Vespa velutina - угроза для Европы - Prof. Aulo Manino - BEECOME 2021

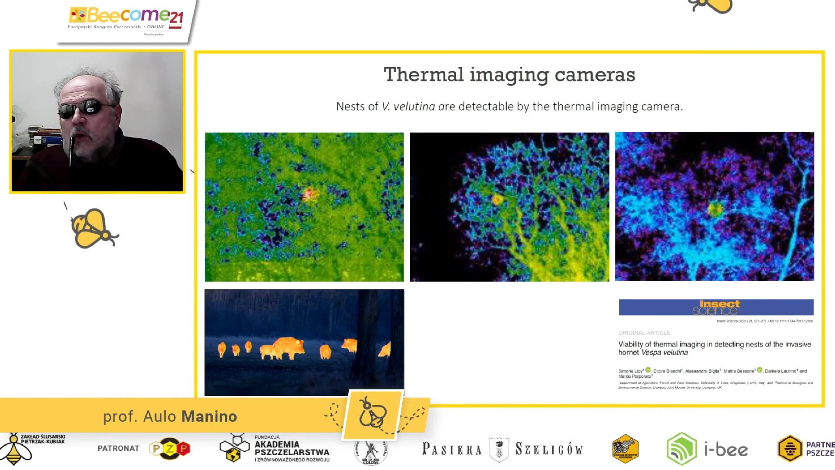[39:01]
Вы видите ночные изображения, поскольку живые организмы и шершни, в том числе, шершни, более теплыми по сравнению с фоном и гнезда тоже имеют, например, 23 градуса Цельсия температуру, поэтому их легче найти ночью. Хорошо это делать ранним утром, перед восходом солнца, поскольку все остальные части, то есть окружающие среды, элементы, скажем, деревья, кусты и так далее, к этому
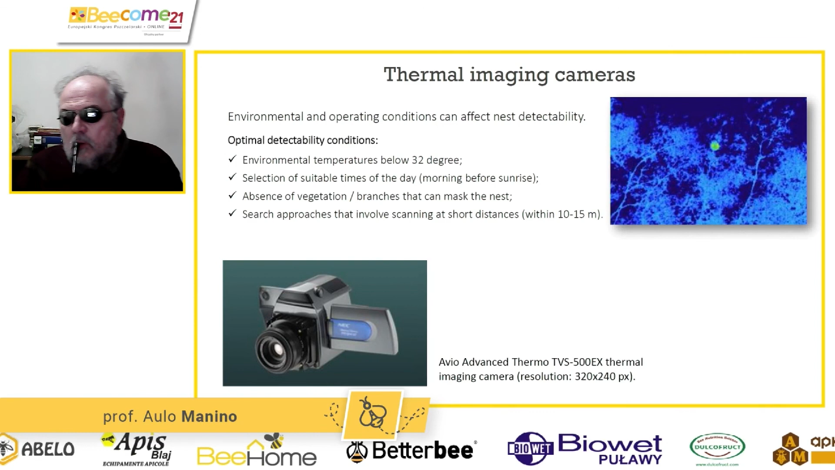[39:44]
моменту потеряли температуру в течение ночи, и в связи с этим гнезда однако выделяются. Однако уже после обеда или ранним вечером обнаружение будет усложнено.